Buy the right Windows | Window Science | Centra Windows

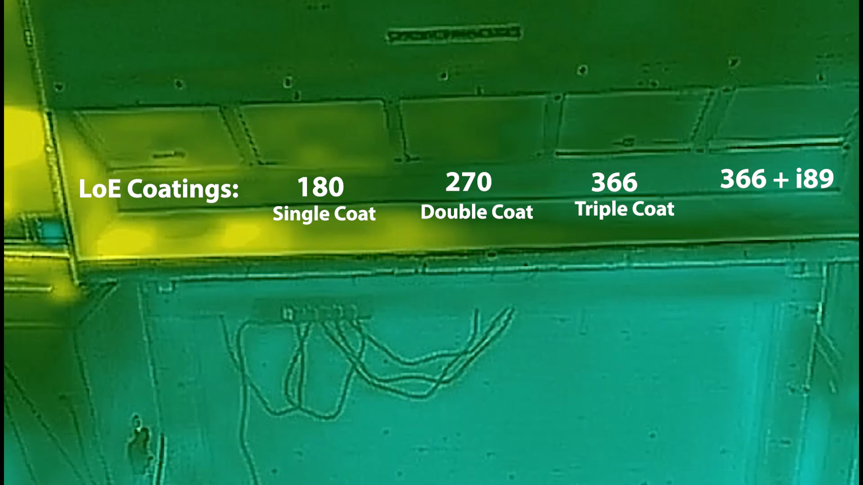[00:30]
What you're seeing here is a 10 minute time-lapse of glass heating up under a heat lamp and it's measuring the amount of infrared heat flowing through the glass.